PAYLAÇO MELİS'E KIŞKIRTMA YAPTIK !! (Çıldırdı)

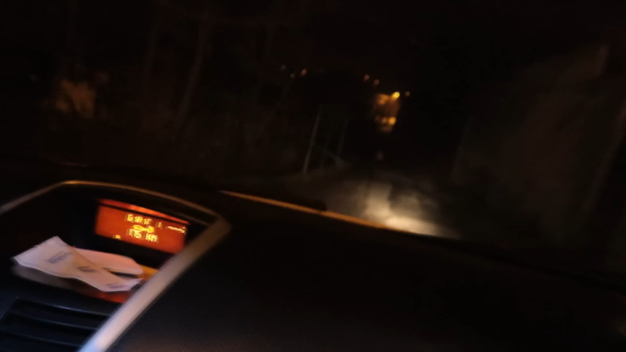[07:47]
Cır. Oğlum sana bir şey söyleyeyim mi? Burası çok karanlık bir yer ha. Baksana.